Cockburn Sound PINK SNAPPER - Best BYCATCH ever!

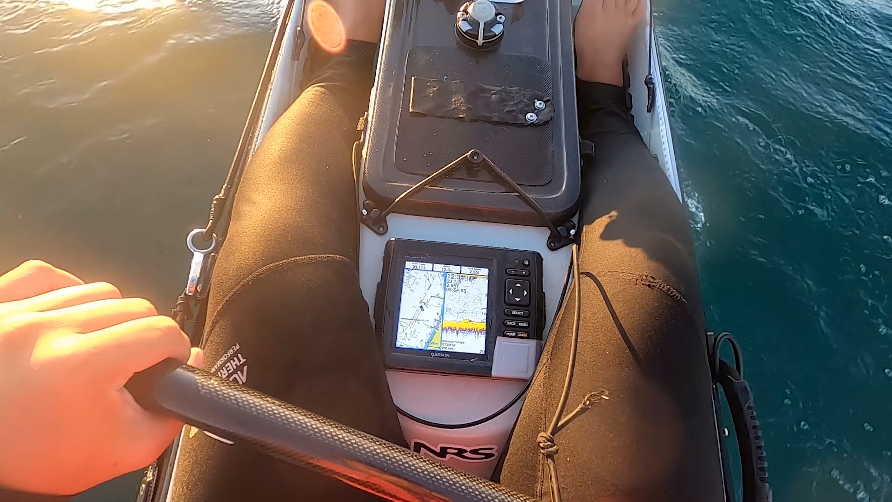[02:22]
These are fish. Let's mark it quickly and see what's gonna happen next. Huh. I'm getting excited.
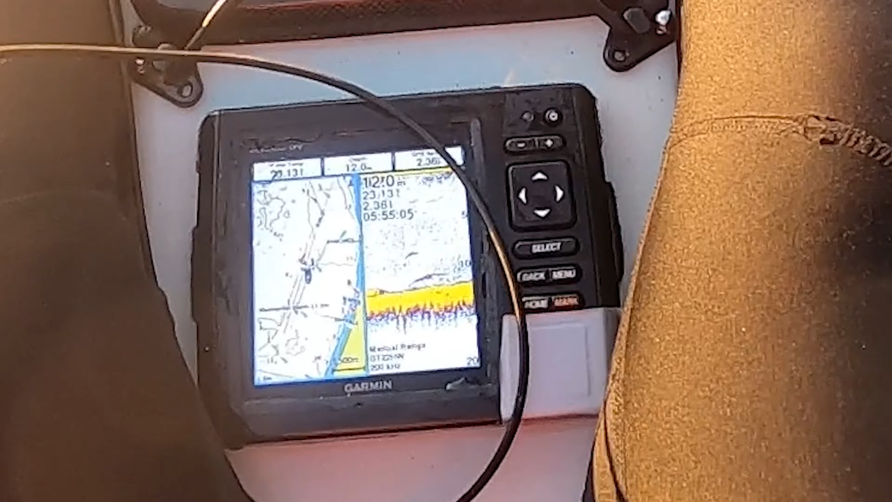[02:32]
That's a big fish. And what are these?
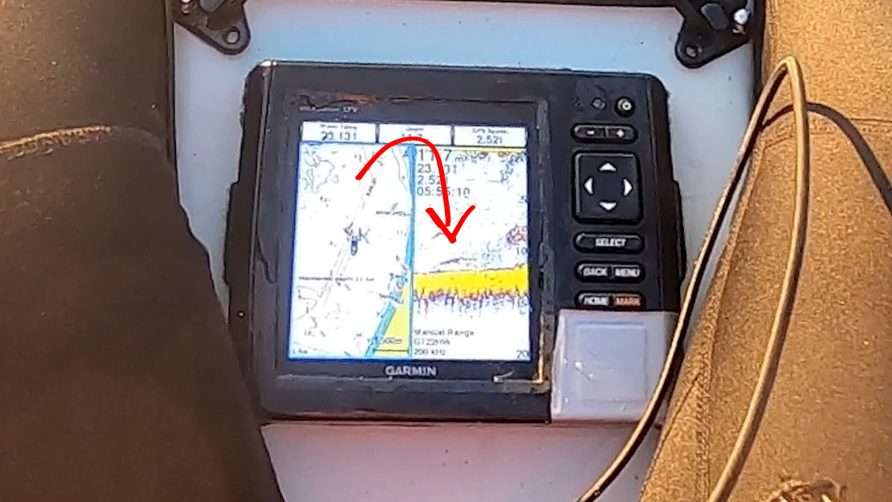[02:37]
Oh, that's a bait. So that's a good sign.
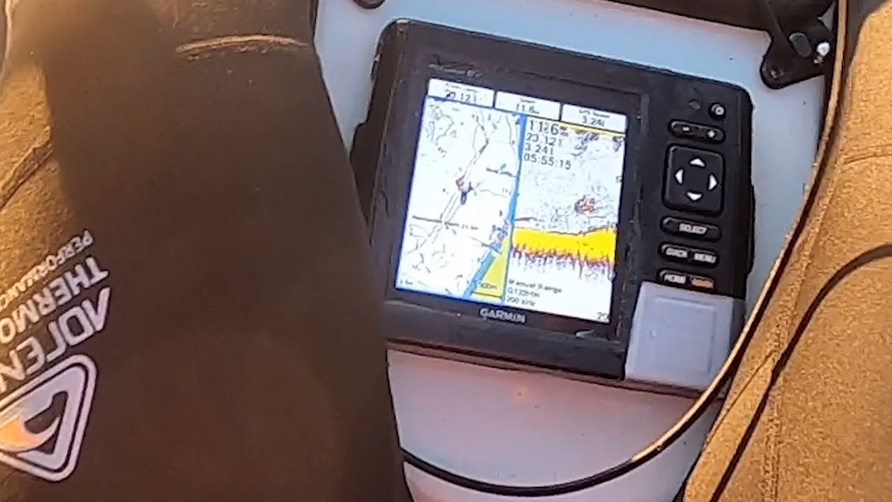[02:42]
That is a big fish near the ledge. And a school of bait fish. I'll slow down and let that bait sink to his head. Exactly what I was talking about earlier. Hook something.